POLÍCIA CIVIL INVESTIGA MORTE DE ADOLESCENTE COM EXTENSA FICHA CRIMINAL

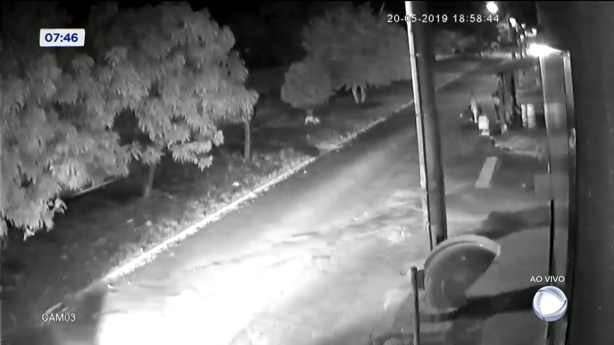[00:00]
Uma câmera de segurança registrou os últimos minutos de vida de um adolescente de 14 anos.
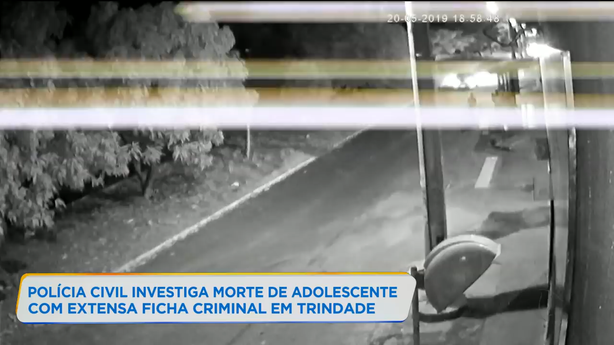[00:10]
Repare que dois homens em uma moto passam na direção contrária a um grupo que conversa em frente a um bar. Duas pessoas estão sob a marquise, outra em uma bicicleta junto ao meio fio. Pouco depois, os motociclistas voltam, se aproximam do trio e fazem seis disparos.